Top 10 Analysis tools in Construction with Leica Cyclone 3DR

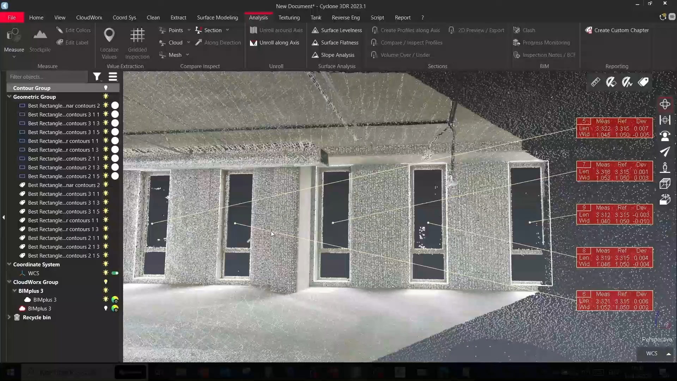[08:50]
Every parameter can either be displayed or not. You can add the commands, and you can also include the current coordinate system name.
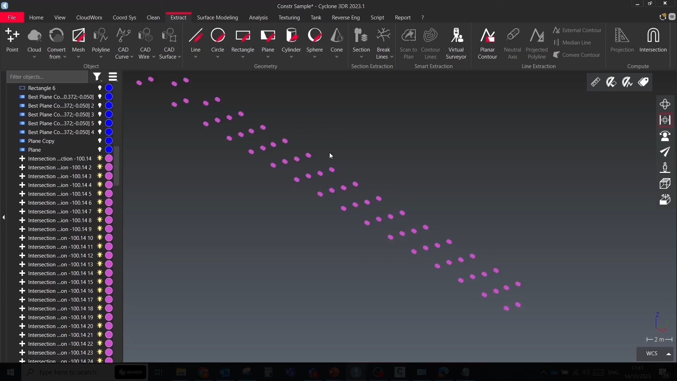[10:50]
Here I'm using sections and planes to generate vertexes in intersection points.
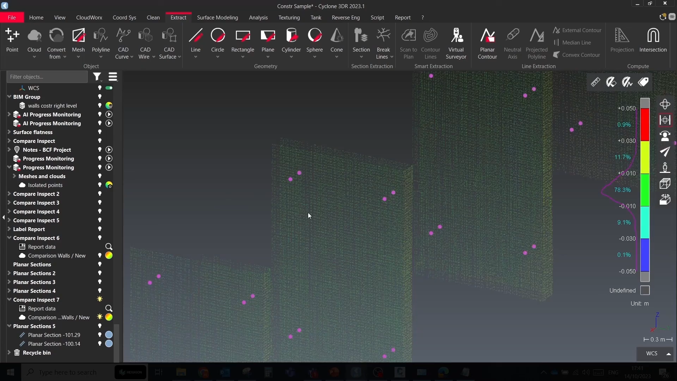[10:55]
To run the script, select all vertexes and point cloud after inspection, then run the script.
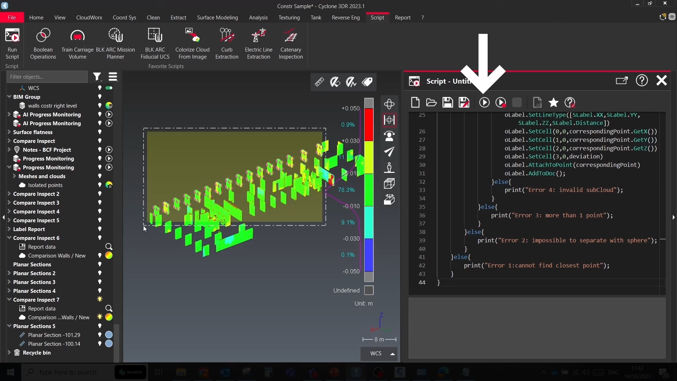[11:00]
As a result, you will get tags for particular points.
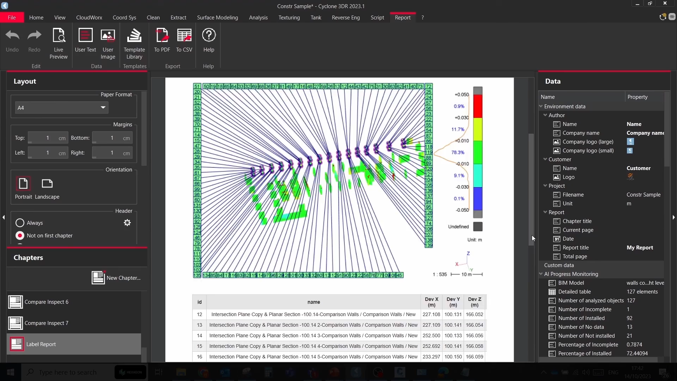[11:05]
Volume from inspection values.
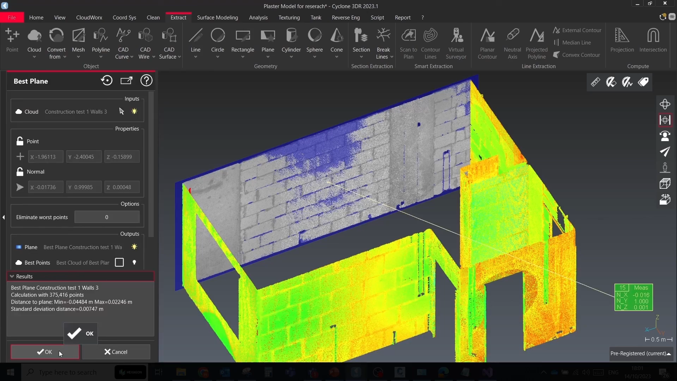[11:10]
Calculate volumes based on a mesh surface and inspection values. A useful tool when you need to calculate the volume of plastering or floor leveling, usually it can be done through the cut and fill volume tool,
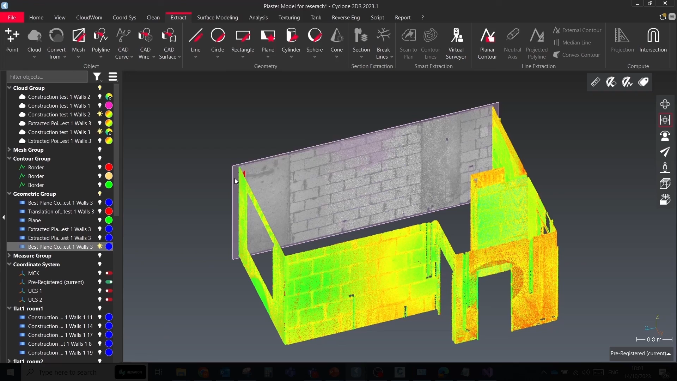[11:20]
which requires generating surface from the existing cloud and design surface.
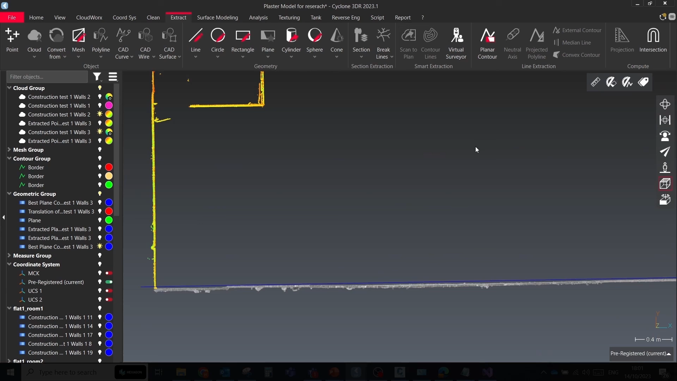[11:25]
But via script workflow,
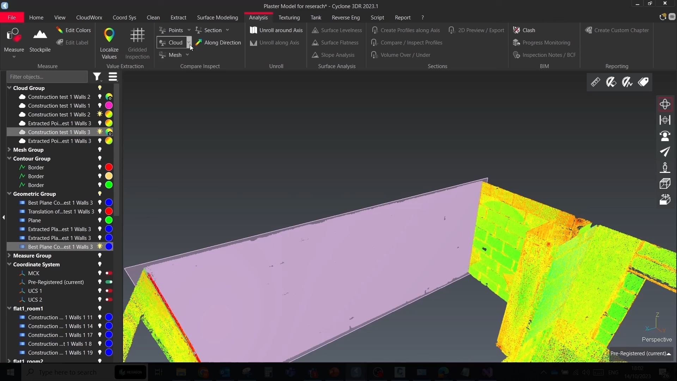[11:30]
you can just place a plane to the desired location, for example, in place of plaster level.
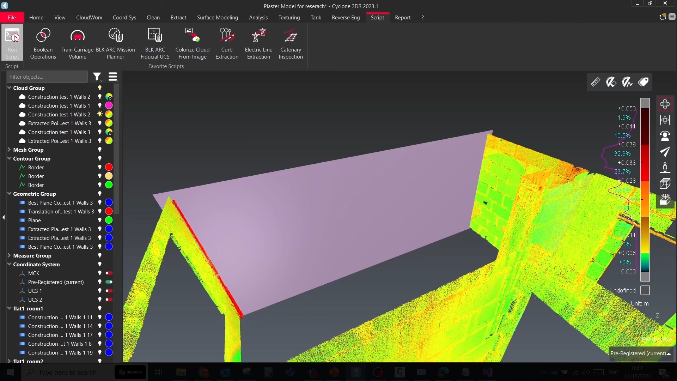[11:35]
Compare cloud versus plane, select the inspected surface and run the script.
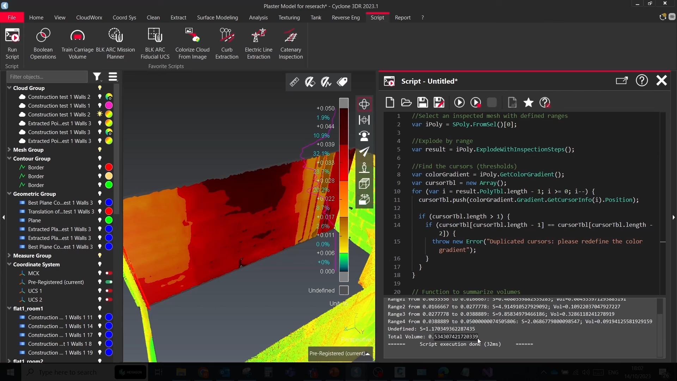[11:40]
It will automatically split the wall by inspection steps, extract the surface area for each segment and multiply it by the dedicated value.